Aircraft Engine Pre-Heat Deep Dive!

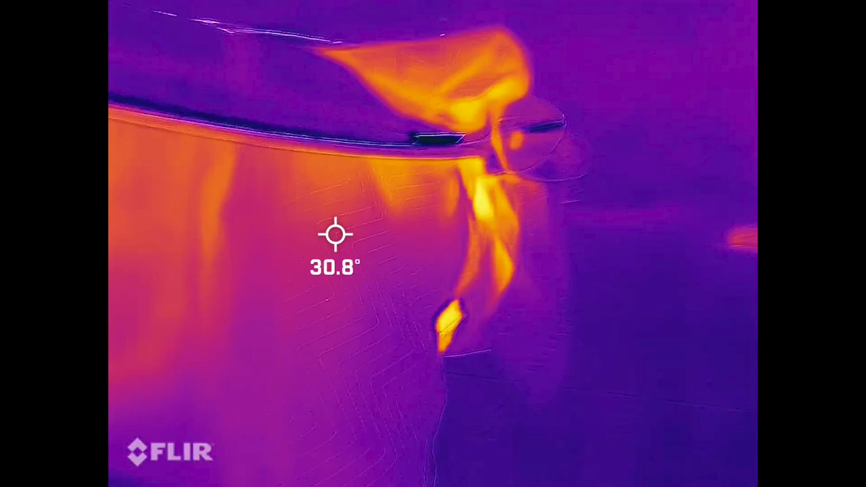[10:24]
Iowa so we're able to test out this new setup right away we can see that the lower cowl
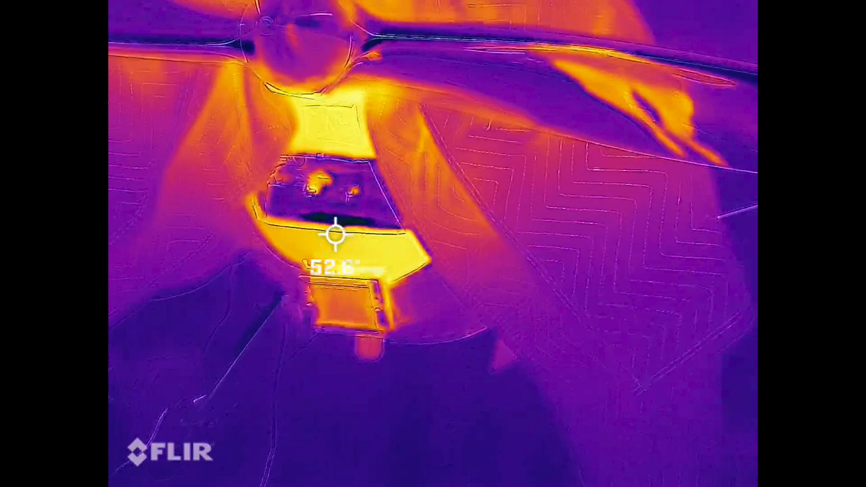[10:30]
is a lot warmer this time obviously because there's a heater right behind it looking inside
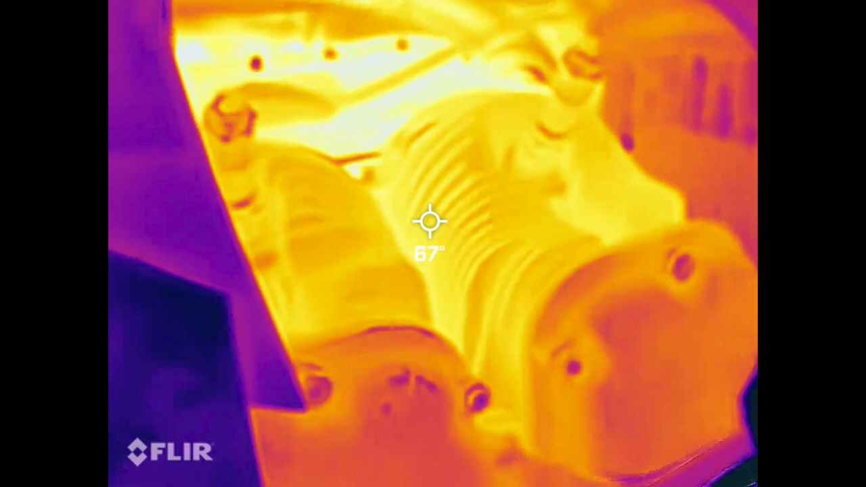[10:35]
the cylinders are warmer and we can see that the central the
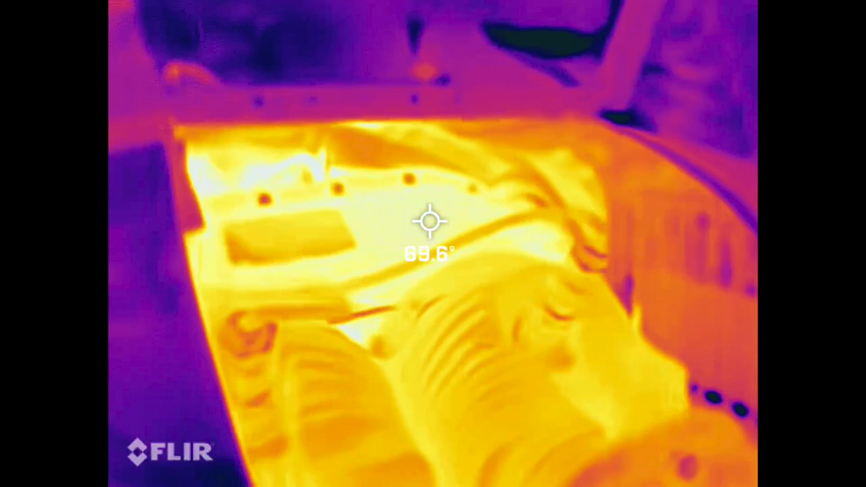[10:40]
center section of the case is in the high 60s the cylinders themselves are also
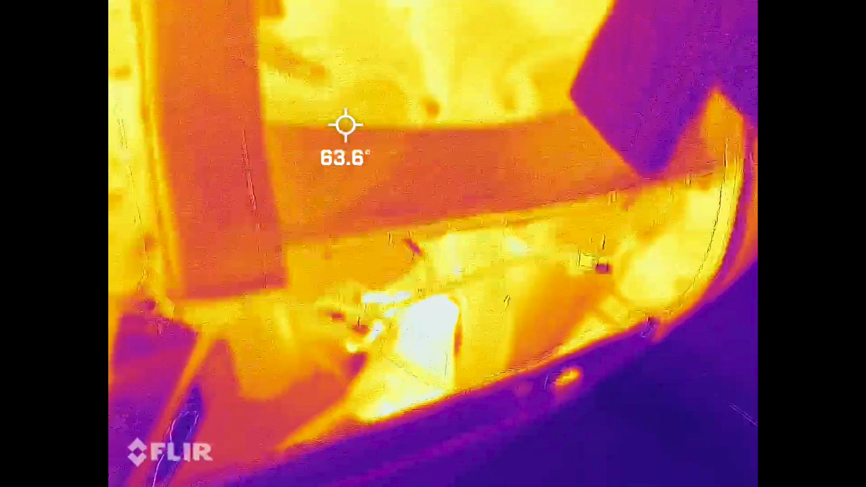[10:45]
in the high 60s low 70s looking underneath as you would expect it'd
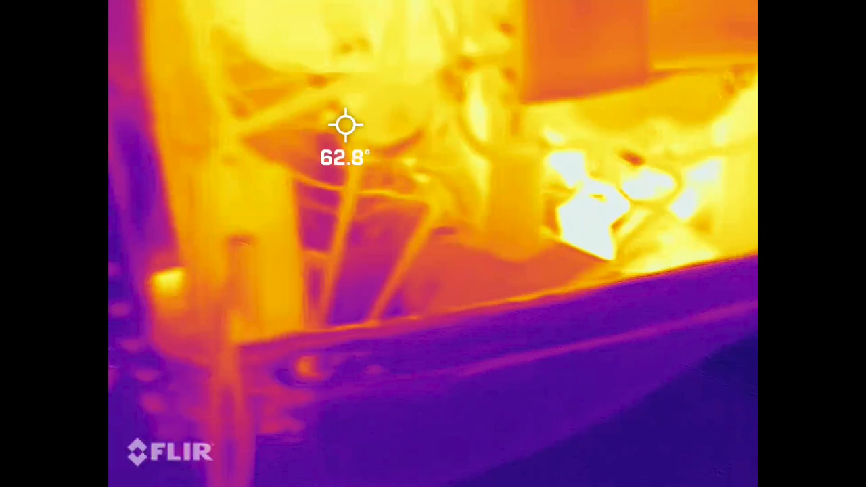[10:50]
be a little bit warmer the back of the engine is a lot warmer in this case I suspect that's
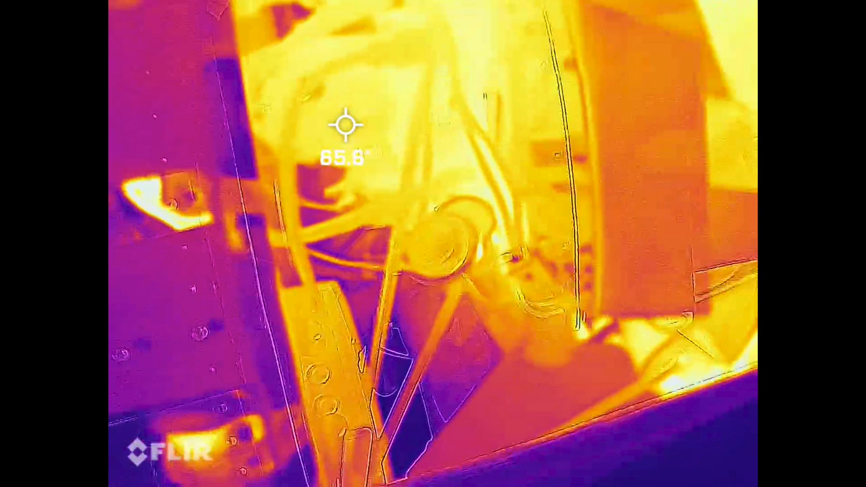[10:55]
because the heater is not contained the heat is not contained by the baffle in
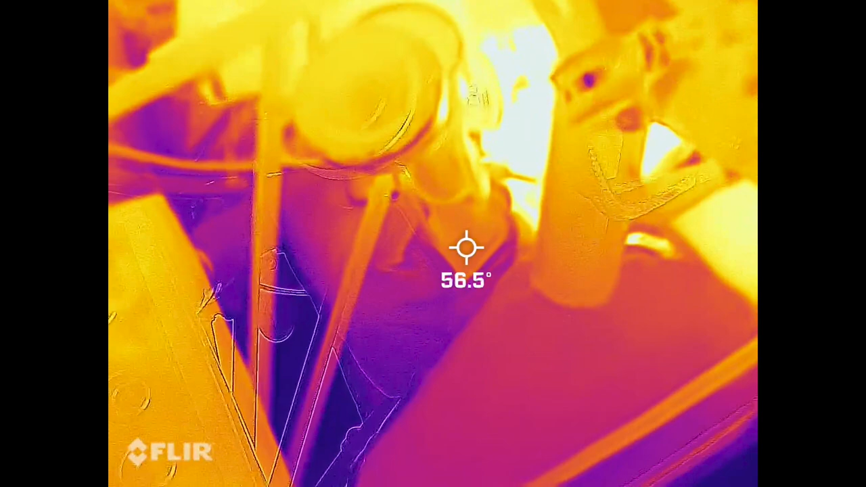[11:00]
the front upper part of the engine you can see the oil tank was in the 50s
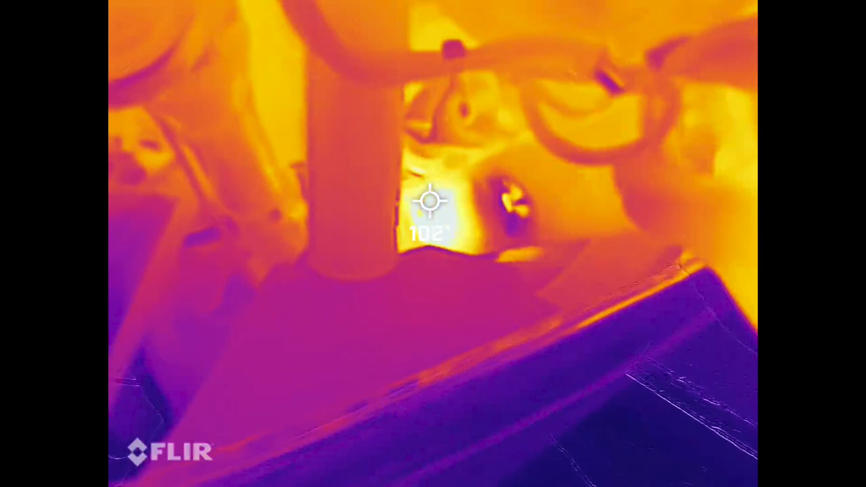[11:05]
pulling the heater out here so we're looking underneath the engine here
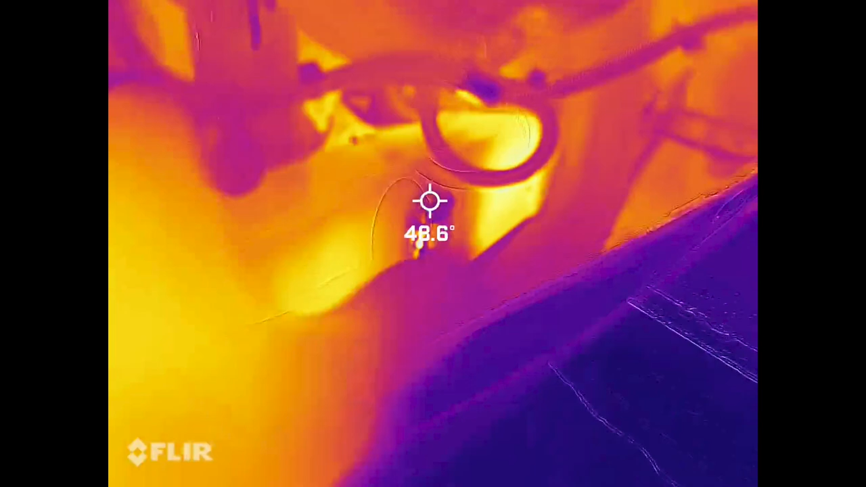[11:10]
so there's the heater underneath the engine we can see the carburetor intake
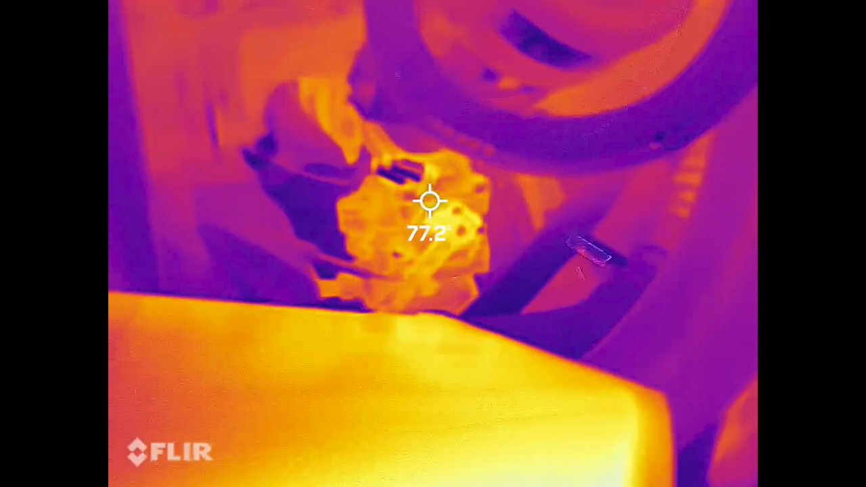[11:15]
tracks all in the 70s and 80s so that's all excellent looking
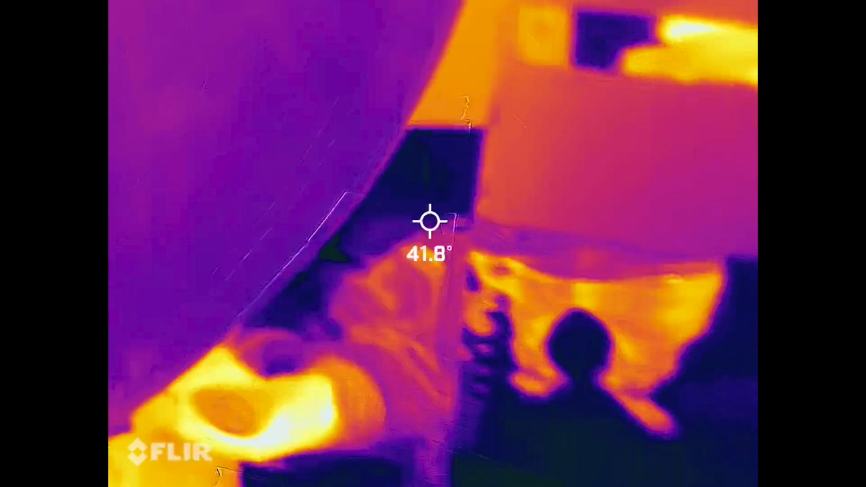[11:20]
on the other side temperatures are pretty consistent
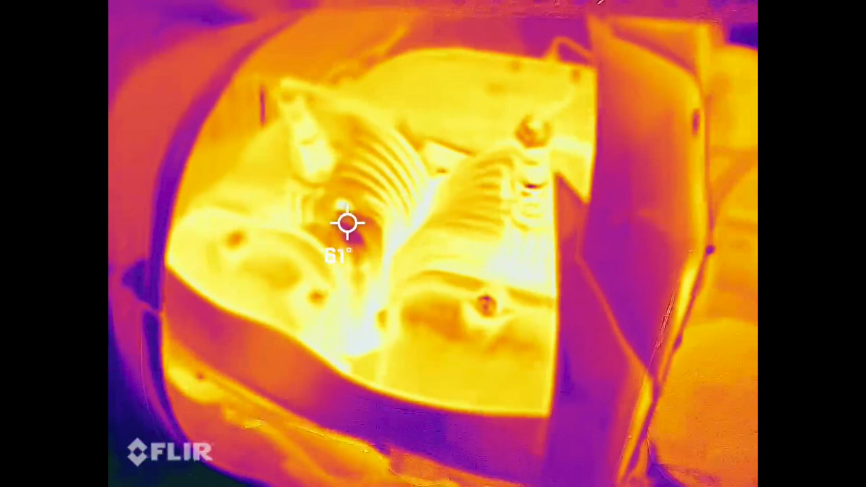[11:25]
they're ever so slightly warmer on this side I suspect again that's because the heater
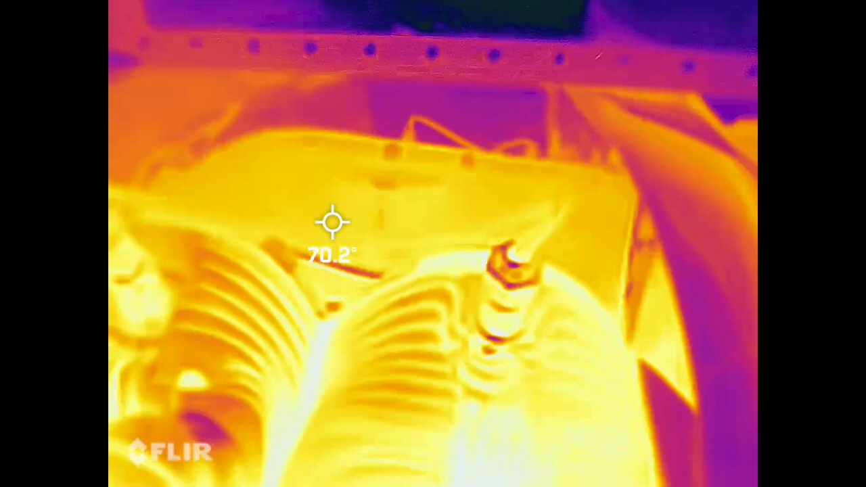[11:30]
is pointed more in this direction but the differential is a lot smaller
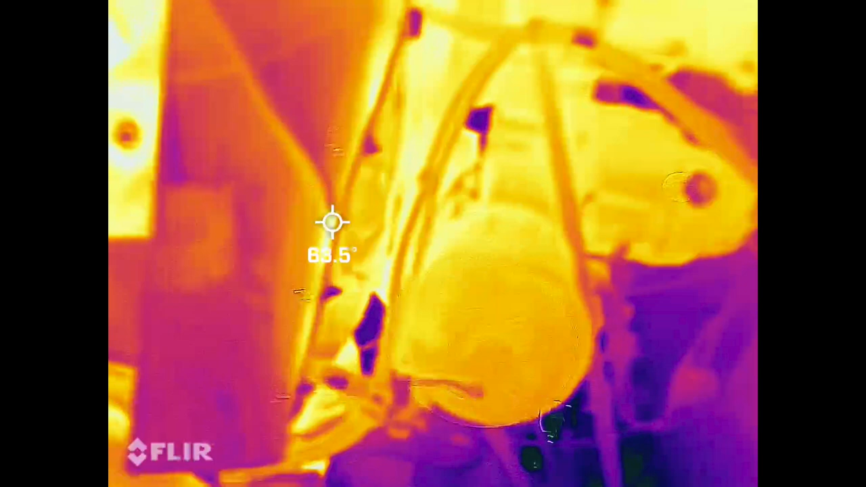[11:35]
again even when we just threw the heater in the top no part
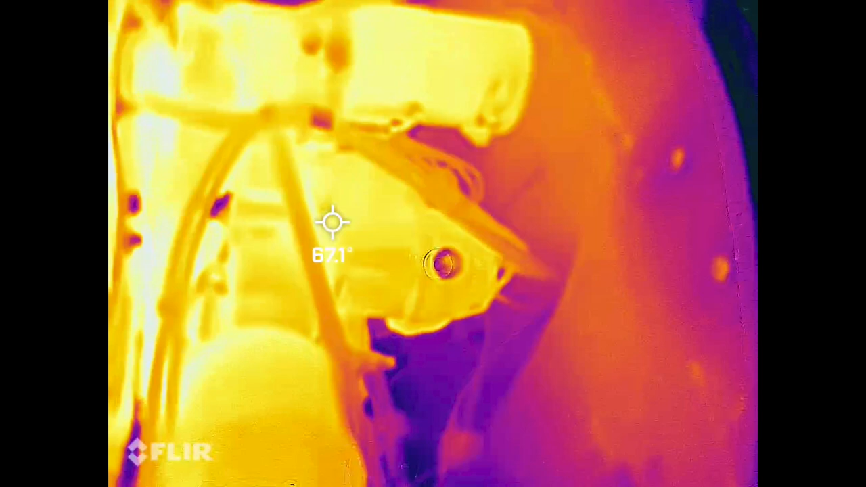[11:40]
of the engine was colder than the dew point so at no point would there be condensation
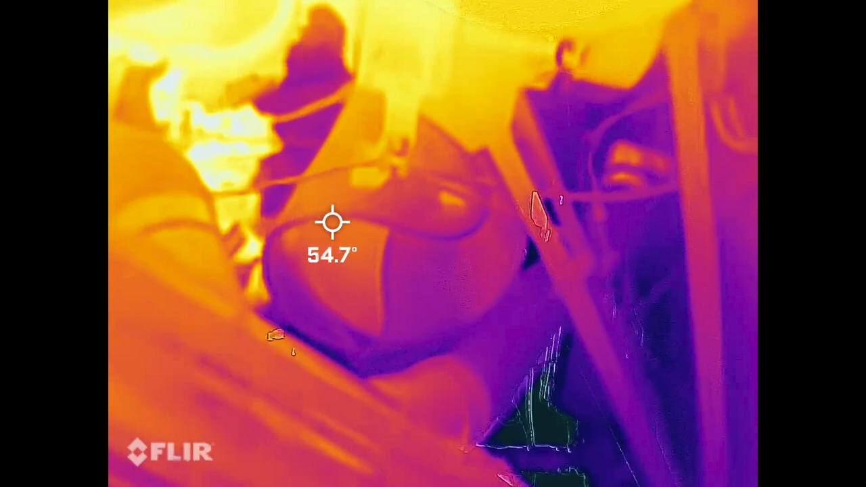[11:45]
happening here the oil sump is in the 50s so that's before turning on the
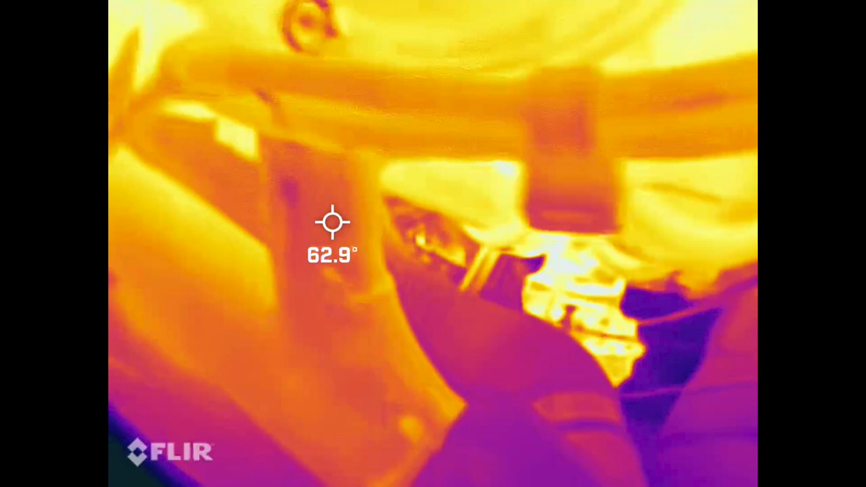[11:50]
electric oil heater so the oil's warm it's it's certainly going